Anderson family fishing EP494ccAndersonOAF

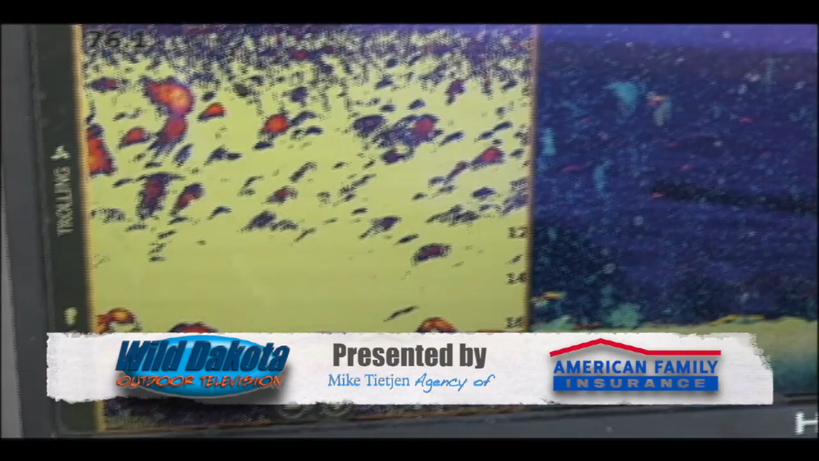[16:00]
Have you ever seen a fish graph light up like this?
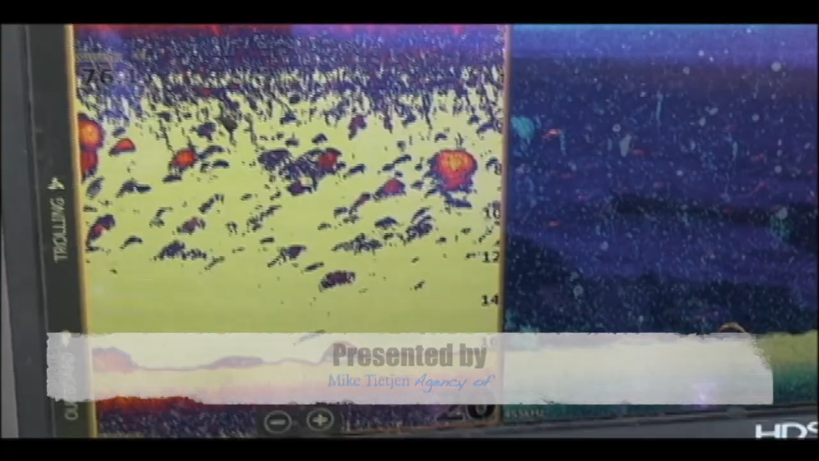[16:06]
It's rare, but when it does happen, you hope you have enough bait along because things are going to get busy.
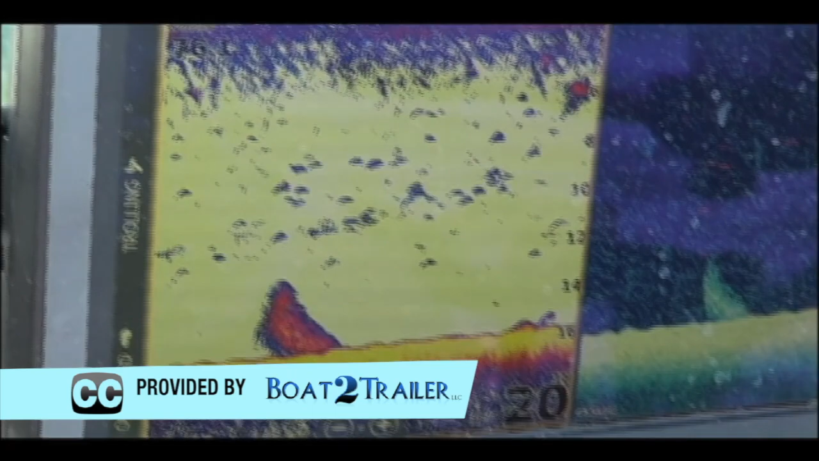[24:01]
Now this is the second time we've gone over this big red hump. It's got to be something huge. The Cardinal Tap, great music, soft�ic, soft�ic. Let's go.